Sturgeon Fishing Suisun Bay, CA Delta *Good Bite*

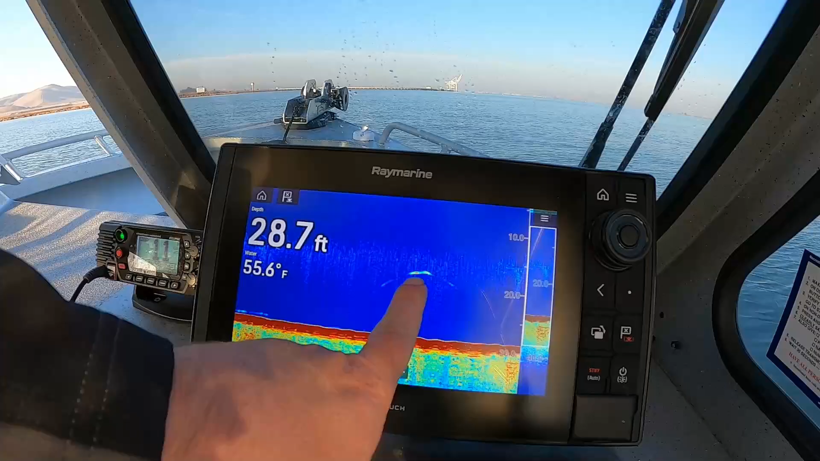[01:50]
On screen: depth 28.7 ft, water 55.6°F
arch but we're seeing some good signs of them i think here um again
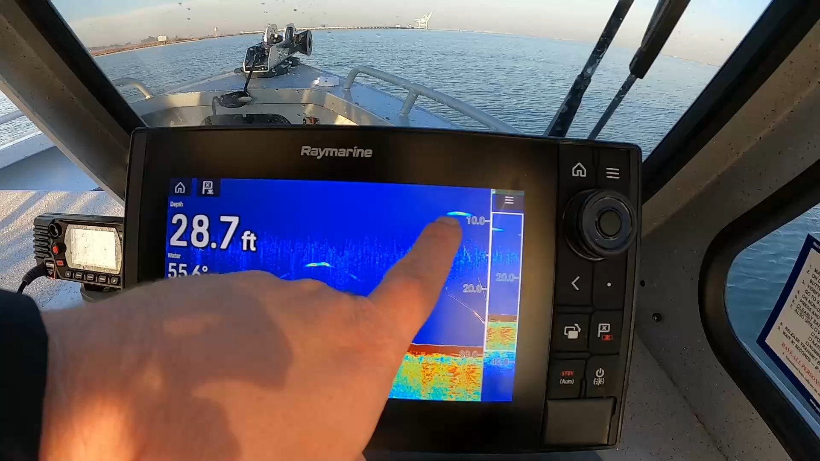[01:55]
On screen: depth 28.7 ft
up there maybe not the sturgeon so up high but things
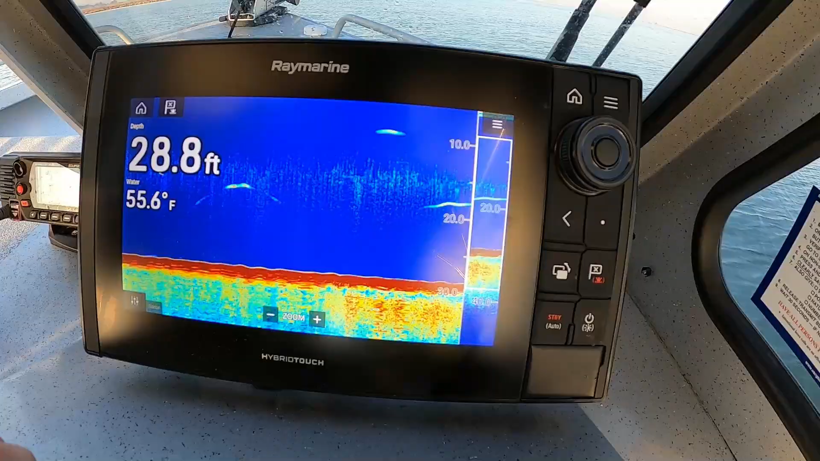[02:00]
On screen: depth 28.8 ft, water 55.6°F
are getting found it looks like so we're gonna give it a try um let me put head cam on and beat up and show you how i do it so i'm gonna try four